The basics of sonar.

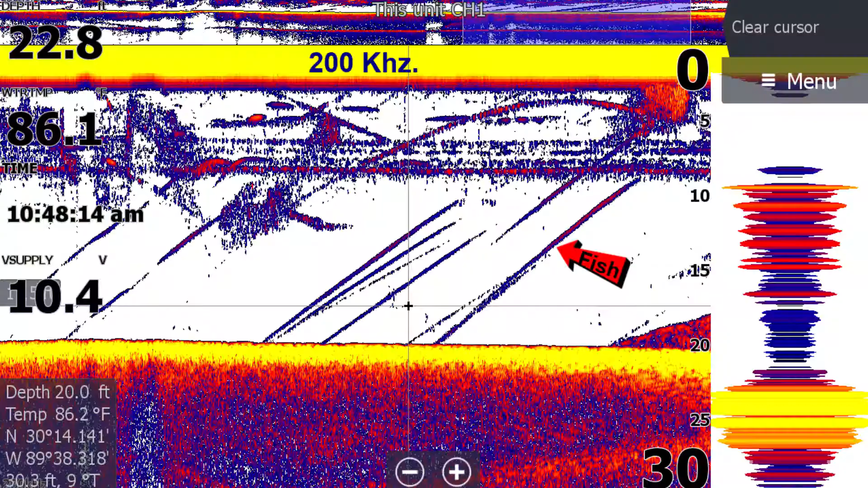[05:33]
when I'm fishing, is better. I think riding around, I prefer the high chirp.